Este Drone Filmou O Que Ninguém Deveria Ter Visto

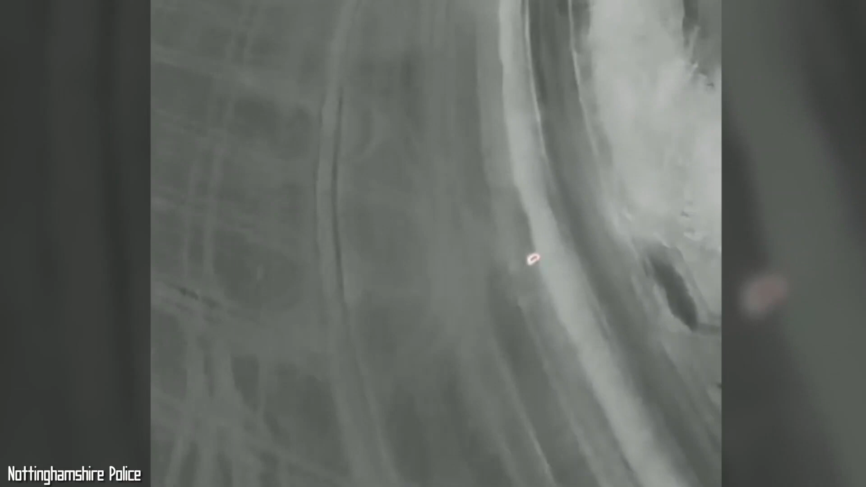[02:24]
Graças à radiação infravermelha emitida pelo calor do seu corpo, a jovem foi vista pelo piloto do drone, que imediatamente transmitiu sua posição aos seus colegas.